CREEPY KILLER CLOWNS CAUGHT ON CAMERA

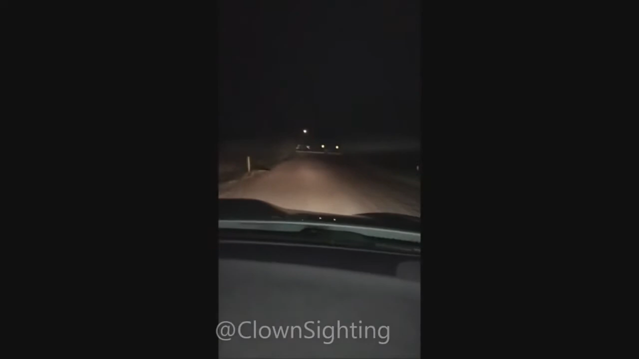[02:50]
What the fuck? My man! Is that a fucking clown? What the fuck? Why are we going back? What the fuck's wrong with you?